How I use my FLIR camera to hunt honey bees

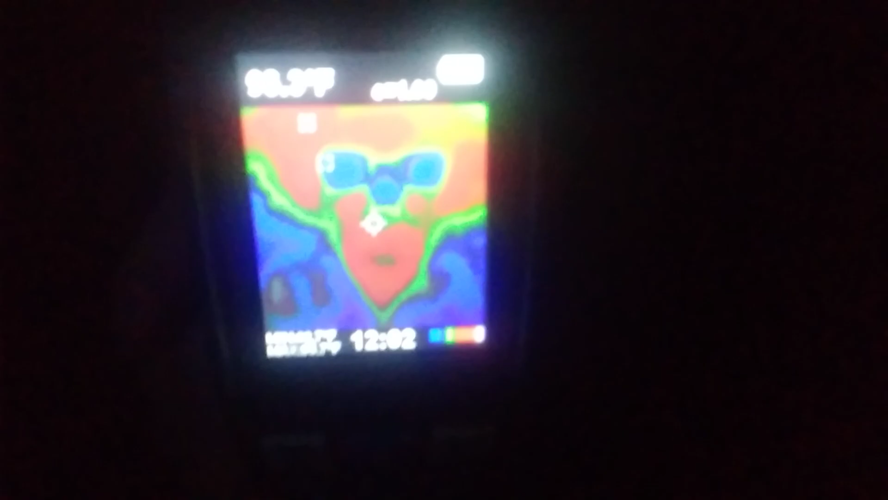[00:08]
removal expert this
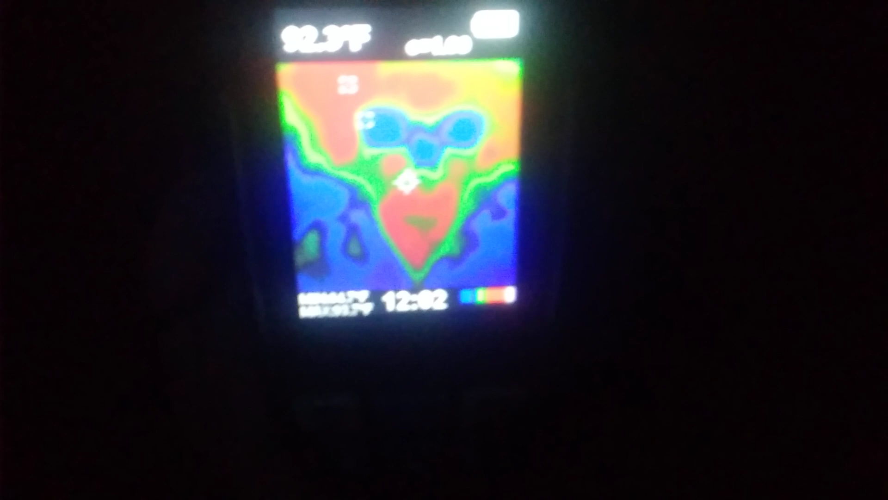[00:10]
is my flare camera right now I've got it pointed at myself you can see the lighter the cool blue color is my glasses reflecting what
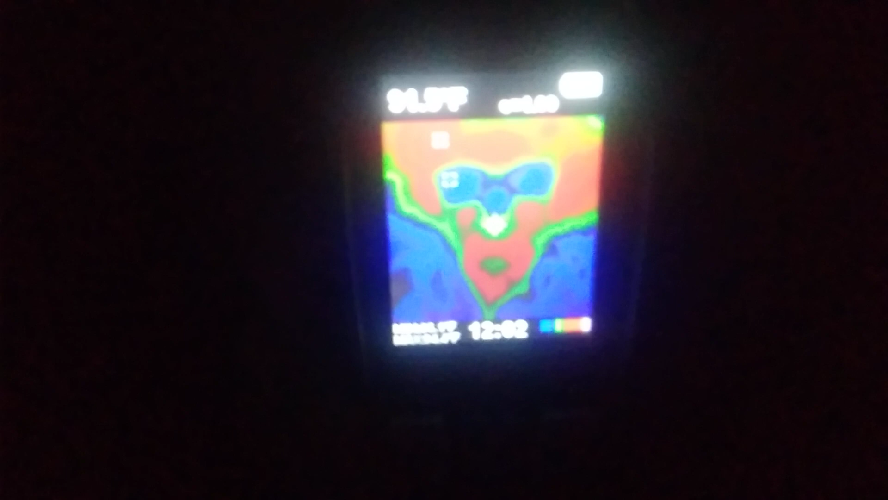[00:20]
little cool temperature there is in the room that I'm in right now and the rest